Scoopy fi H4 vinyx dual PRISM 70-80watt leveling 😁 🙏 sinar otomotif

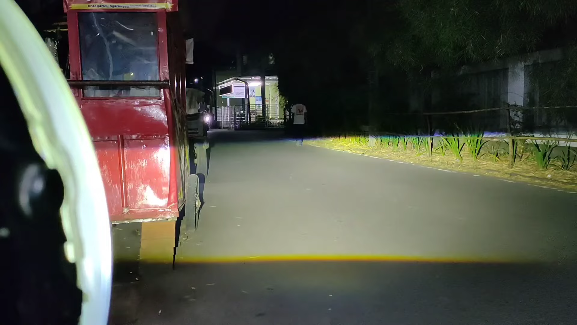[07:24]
putih warna seperti ini tuh yang kita lihat ini 5700 kelvin kurang lebih dia kekuningan atau putih apel tapi keterangan didus 6000k gitu ya harusnya putih susu ya tapi untuk keterangan kelvin memang tidak selalu real gitu ya contohnya seperti ini keterangan 6000 tapi prakteknya putih warna wet gitu atau apel wet lampu jauh ini ya dia punya laser juga